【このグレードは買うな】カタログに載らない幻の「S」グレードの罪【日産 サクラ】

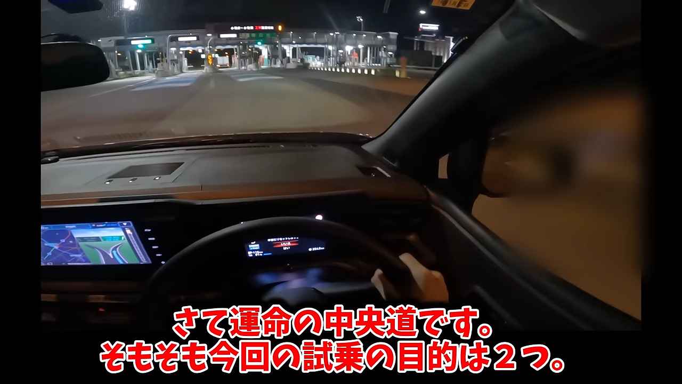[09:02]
ようですもんさて運命の中央道ですそもそも今回の市場の目的は3つ突発的なお出かけに桜がどれだけ耐えられるかそして高負荷高速域のテストこの2つが目的ということでまずは高速合流しっかり追い込んでいきます110キロで流れている直線に合流しないといけないのでしっかり速度乗せていきましょうサーキットっぽい理想的なカーブなのですがターンインの際にゆったりしすぎているので旋回姿勢を作りづらいです路面のうねりでぐにゃっと姿勢を乱してしまう感じもあってハイスピードコーナリングからの
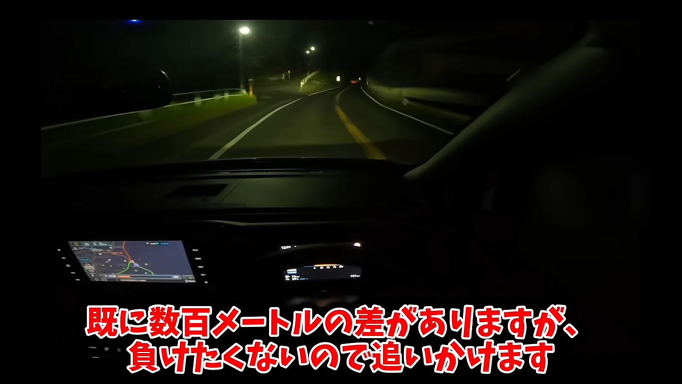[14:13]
ですよすでに数百メートルの差がありますが負けたくないので追いかけます相手はアルトノンターボの軽自動車乗ったことはないけど加速性能が終わってる車であの走行ペースは常時ベタ踏みでしょうさっき言った通りターンイン時の入り口がフラッフラなサクラそれはワインディングも同じでターンインする際にいまいち姿勢が安定しないまたこの区間は少し上りになっていて軽の中では速いと言われるサクラでも80キロ以上の加速の遅さが目立つ私が普段乗ってる車と違って旋回姿勢が安定するまでの間が大きすぎるので
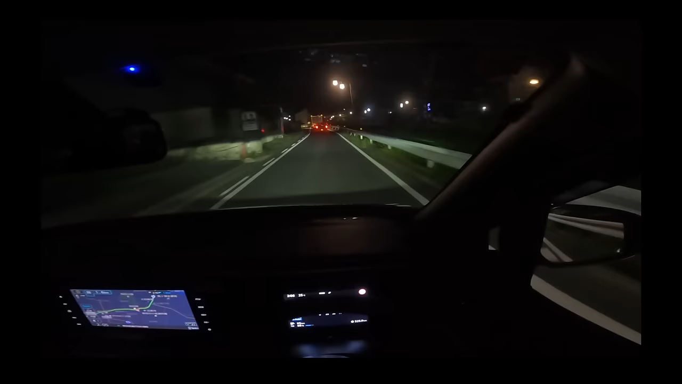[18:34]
しやすいです瀬戸の市街地に降りてきましたワンペダルがあると快適ですが完全停止まで行けないのがポンコツです桜で最も大事な街乗りでワンペダルの強みが消えているわけですからね本当はここでも30分充電するつもりでしたが意外に電池が余っているのでパスしますずっと下ってたおかげかな4時間くらい走りっぱなしでしたが意外にも電池は足りましたむしろ充電時間にゆっくり過ごせるのでこれはこれで快適です実はカーシェアサービスでZ34が消えている最中で消滅する前にもう一度